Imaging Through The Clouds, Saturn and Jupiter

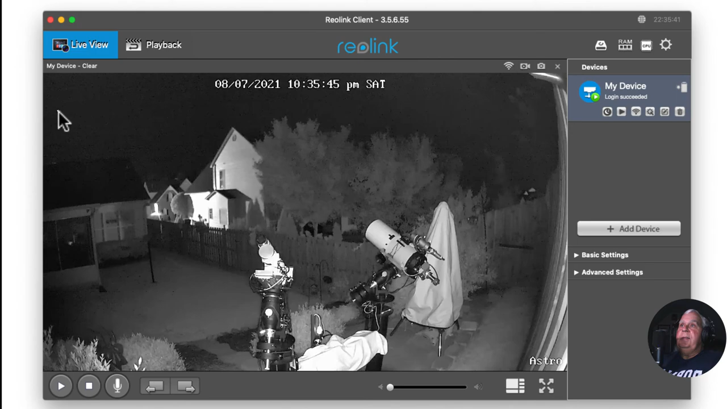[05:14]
that little booger right there is Saturn, and that's what I have a bead on, I think, it could be Jupiter, uh, they're, right now, they look about 10 degrees, 7 to 10 degrees separated in the sky, but, uh, I'm not sure, that's either Saturn or Jupiter, I'd have to go outside to know for sure, but, uh, that's it, let me, uh,
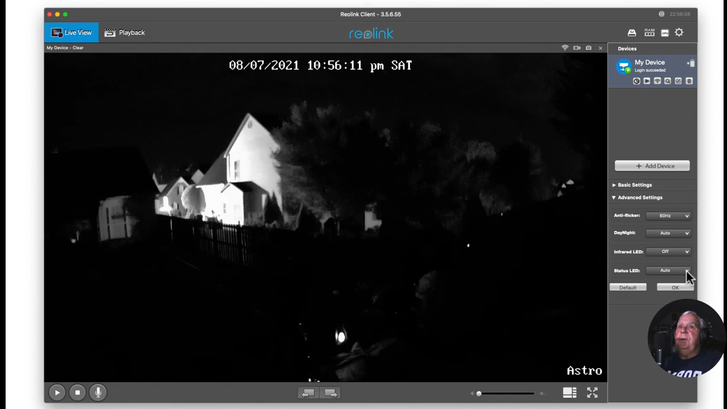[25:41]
uh, infrared back on, and that just kind of lights up my backyard,